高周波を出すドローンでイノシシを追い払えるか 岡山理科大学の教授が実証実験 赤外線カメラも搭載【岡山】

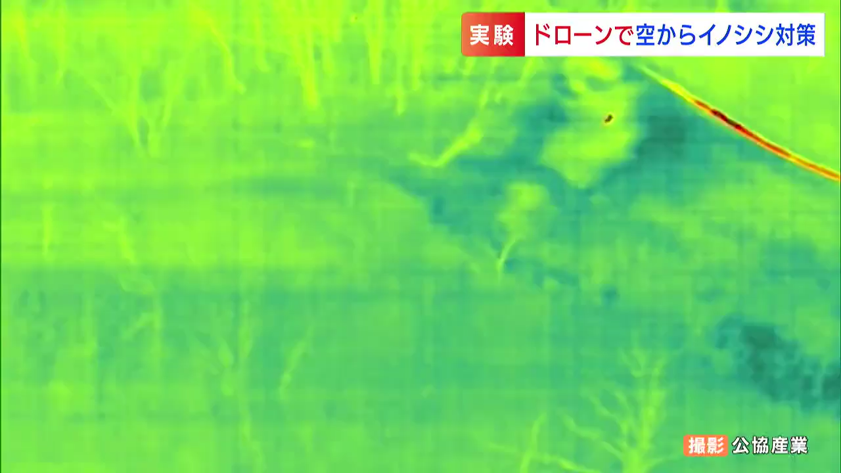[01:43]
赤く映っているのがイノシシとみられる動物。
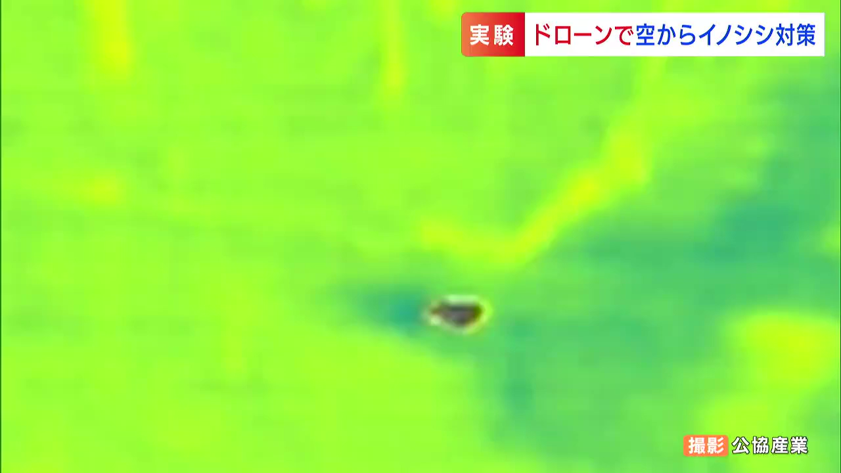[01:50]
シカソニックの音に驚いた様子で猛スピードで山の中を駆けていきます。